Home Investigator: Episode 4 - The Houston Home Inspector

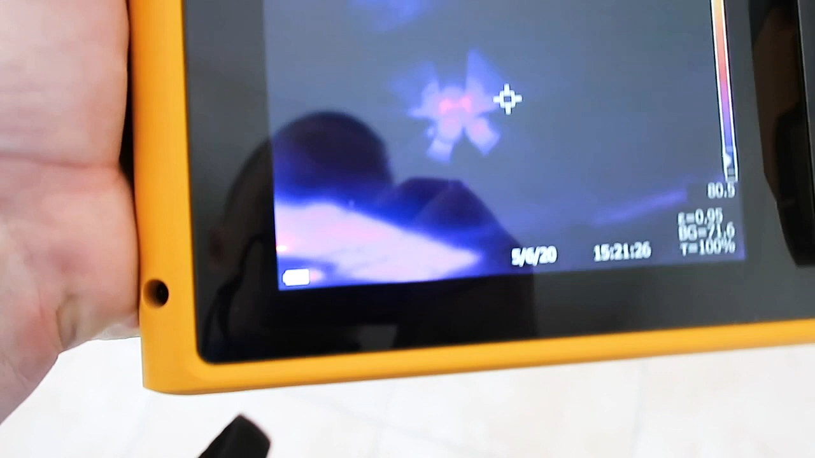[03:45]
I can really see, I saw this from the attic space, but you can see right here that you have just missing insulation in this spot.
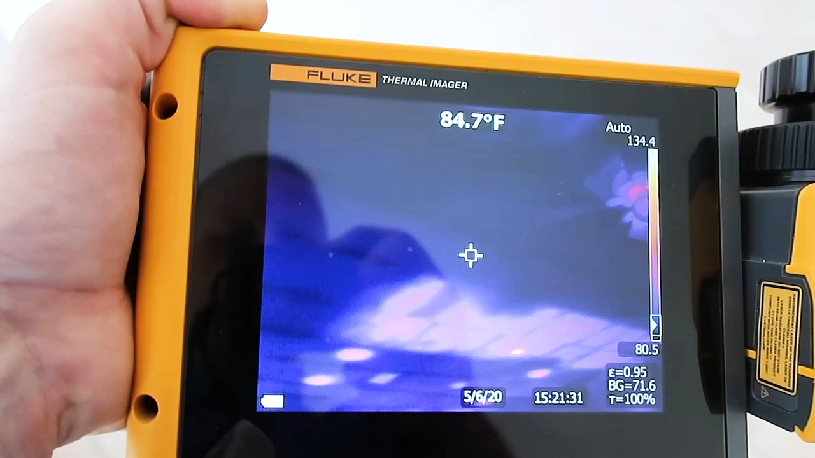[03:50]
On screen: spot 84.7°F
Gives you a painted clear picture and then also something
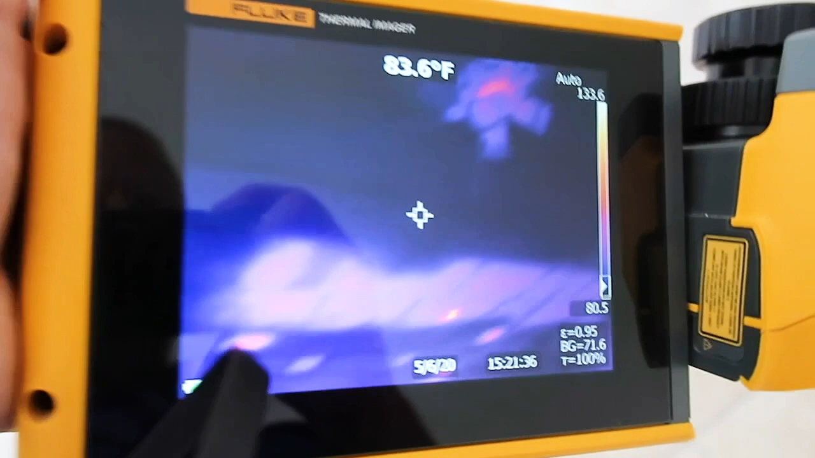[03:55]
On screen: spot 83.6°F
the client can easily understand of where the heat loss is coming from.
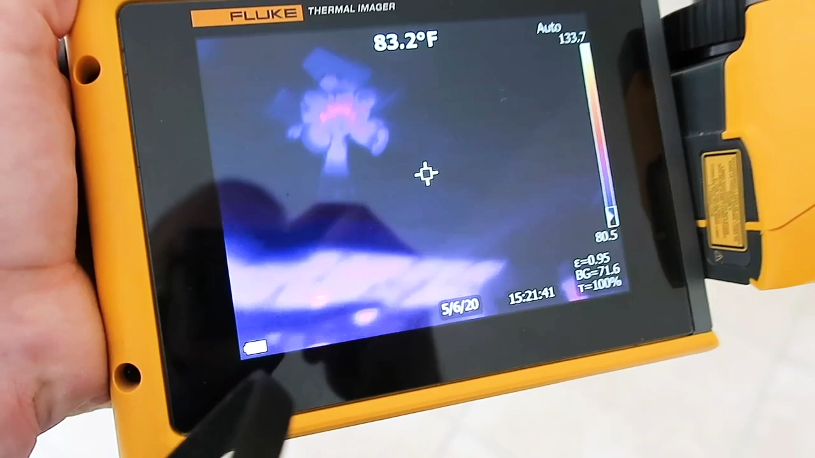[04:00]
On screen: spot 83.2°F
Or energy loss, not heat loss, sorry.